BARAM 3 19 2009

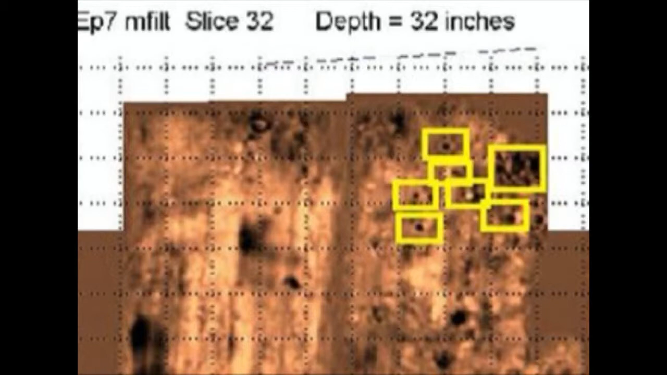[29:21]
And I looked at this and I looked at this. There, as you see, 32 inches down, about 80 centimeters down. And as an archaeologist, all I could think was, these are post molds. And I was trying to think, why would they be post molds? Well, that isn't about the Anglo-American settlements, wouldn't really imagine.
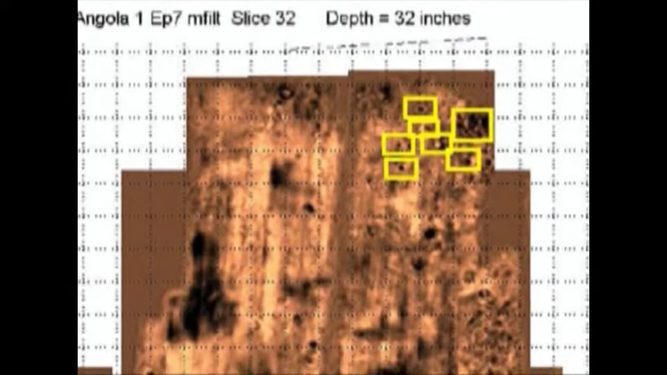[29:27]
But these escaped slavery, maybe those are huts.
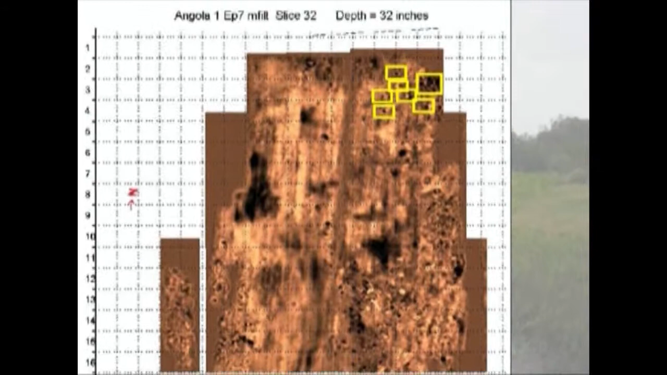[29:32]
Right? Think about the huts, the chickies used by the Seminoles.
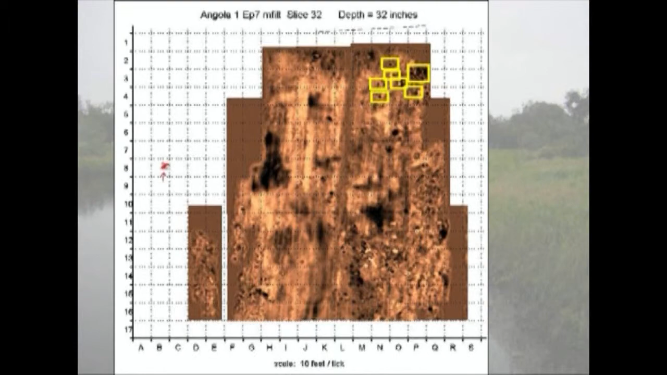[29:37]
And so as an experiment to see if this radar actually was going to be giving us any information, I took some of the students from New College and some local volunteers, and we did a test excavation.